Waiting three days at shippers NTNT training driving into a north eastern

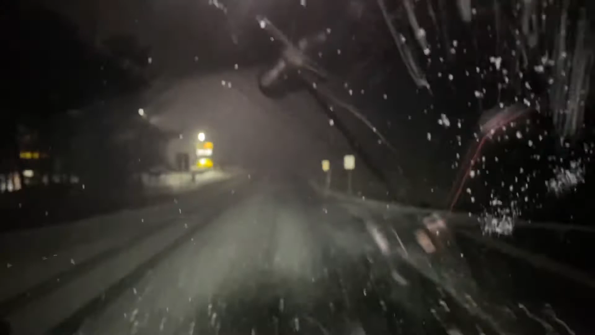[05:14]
Oh yeah. We just flip it. There's the truck entrance.